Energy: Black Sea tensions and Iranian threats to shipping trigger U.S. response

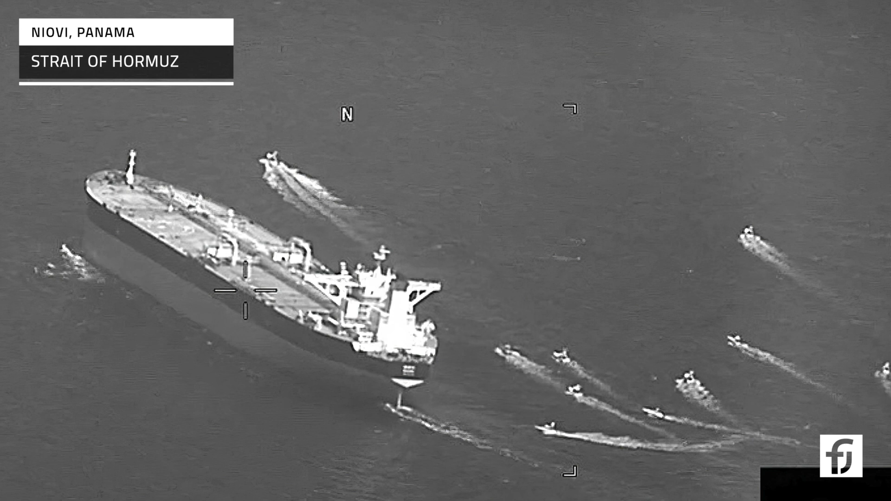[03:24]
with the last seizures happening in May when two tankers were captured by Iranian fast attack boats.
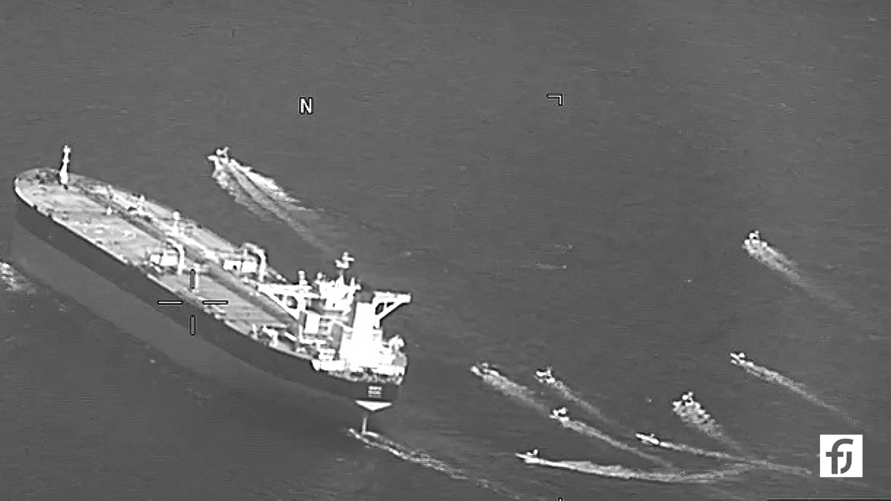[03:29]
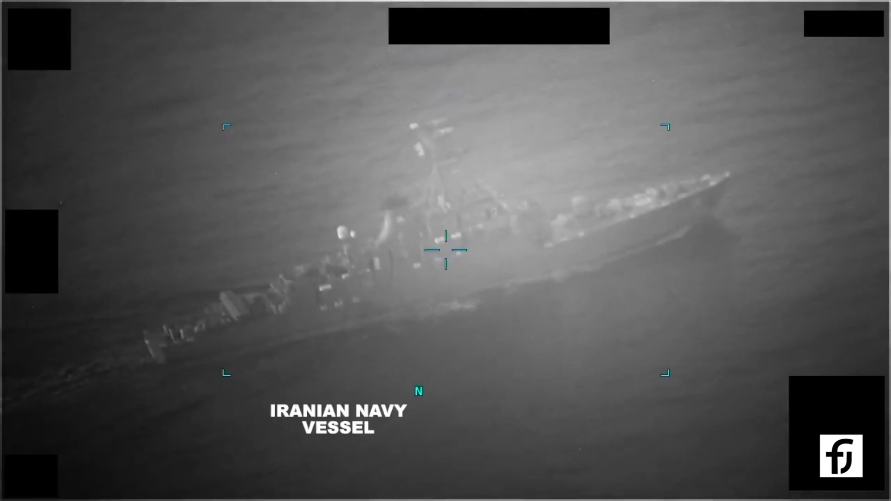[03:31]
But the most recent incidents occurred on the 5th of July, when Iran attempted to seize two commercial tankers, even firing on one as seen in footage captured by US drones.